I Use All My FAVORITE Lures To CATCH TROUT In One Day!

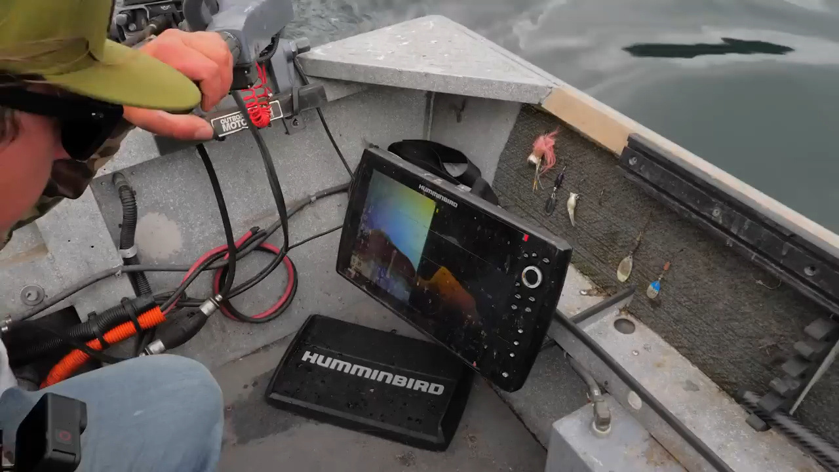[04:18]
It looks like we've got some fish right on the bottom, but here's our first mark. I'm going to turn up my sensitivity a little bit.
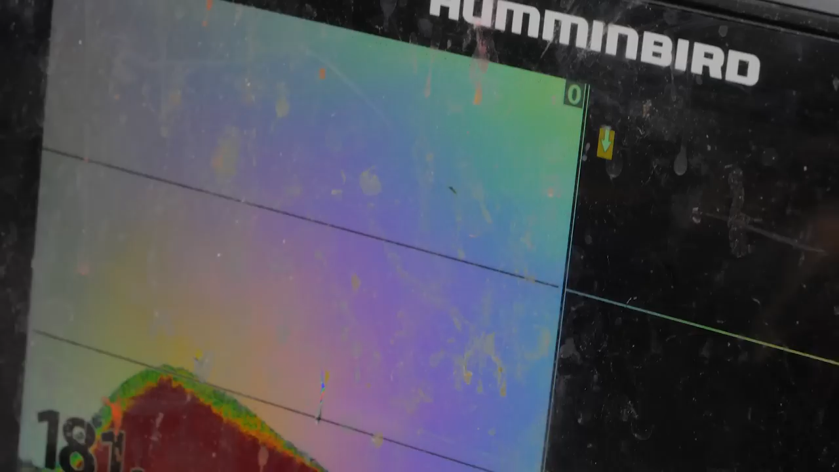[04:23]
So here's our first mark. We're seeing here 60 feet. That's about 40 feet. So where we got that set out, about 60 feet behind the boat, we should be in the running before that fish is sitting in the water column.
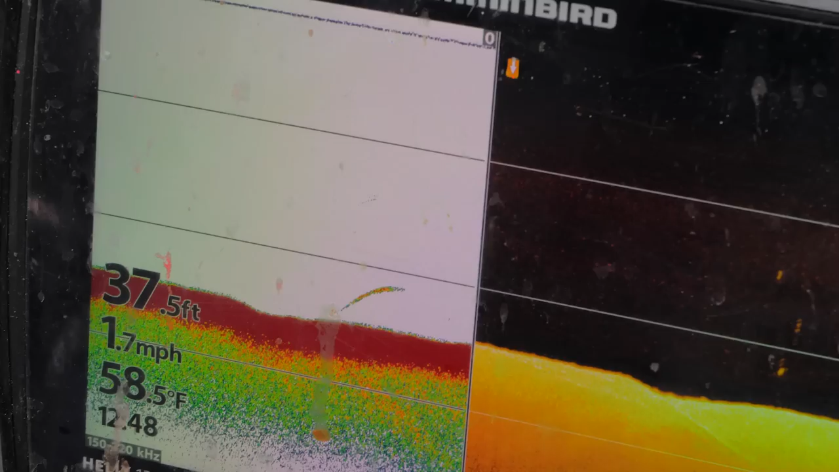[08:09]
On screen: depth 37.5 ft, water 58.5°F, speed 1.7 mph
Oh boy, that's a good mark. We're about to get that one. I can feel it. Still there?
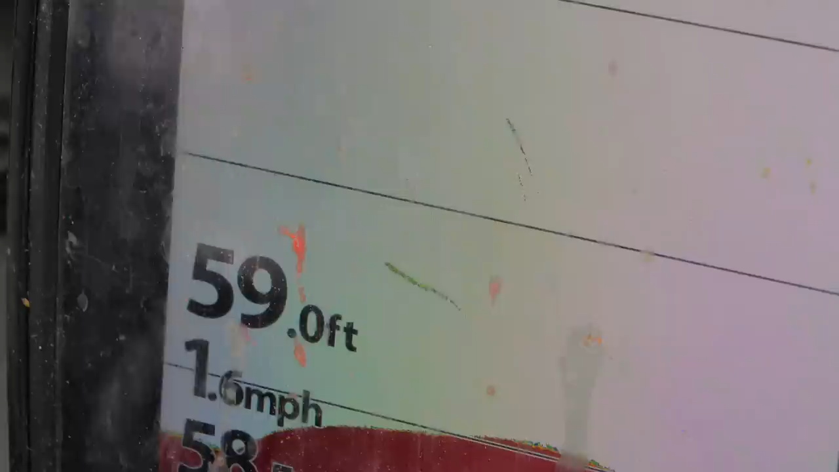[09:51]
On screen: depth 59.0 ft, speed 1.6 mph
So what's happening here, guys, we got, we got our sonar and then we have our down scan. So this is confirming each one of these. So one, two, three fish. One, two, three fish. Really neat technology that Hummingbird has.
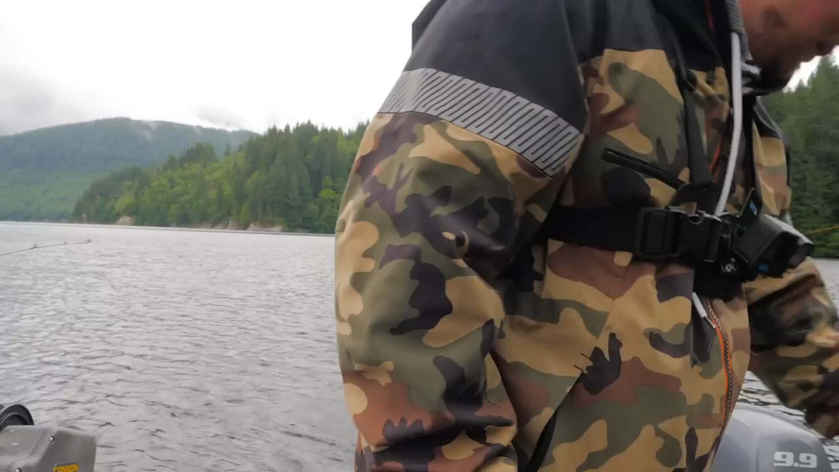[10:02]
Oh, look at all those marks. Whoa, that's a fish. Looks like he's streaking at our stuff too.
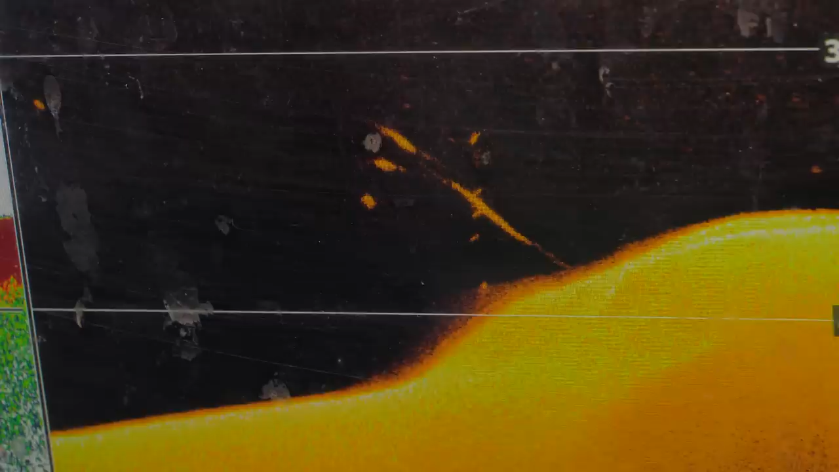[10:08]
Oh, he's on this rod. He's on this rod.
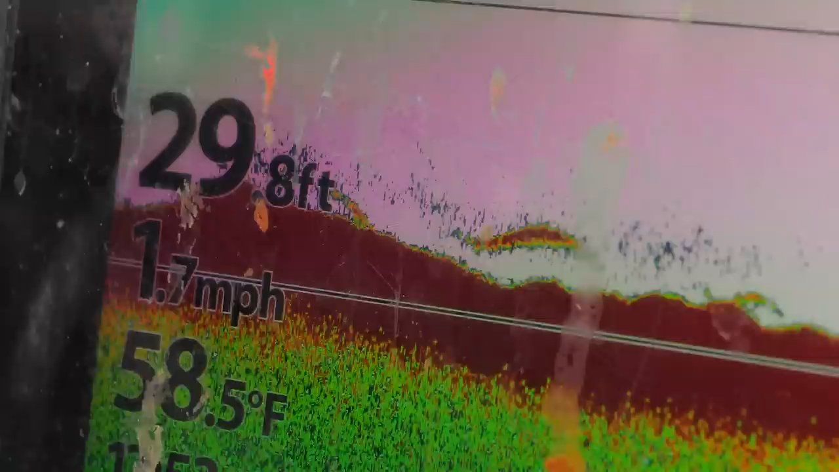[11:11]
On screen: depth 29.8 ft, water 58.5°F, speed 1.7 mph
All right, everybody. We are marking an absolute metric SHIT load of fish below the boat here.
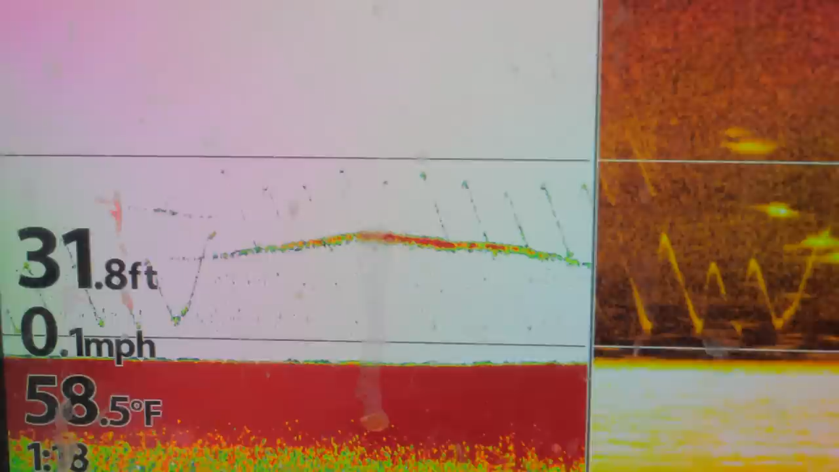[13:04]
On screen: depth 31.8 ft, water 58.5°F, speed 0.1 mph
Oh, a bunch of them. Bunch of trout everywhere.